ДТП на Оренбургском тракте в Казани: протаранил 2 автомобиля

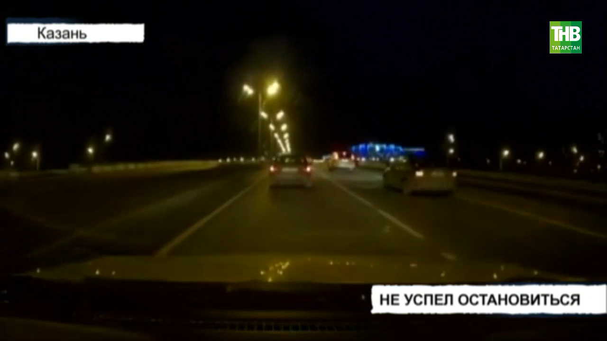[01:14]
Вот он едет, мы уже давно тормозим, вот смотри, я уже остановился, у меня баф, и я уже въезжаю. Молодой человек не отрицал свою вину и даже извинился перед каждым участником происшествия.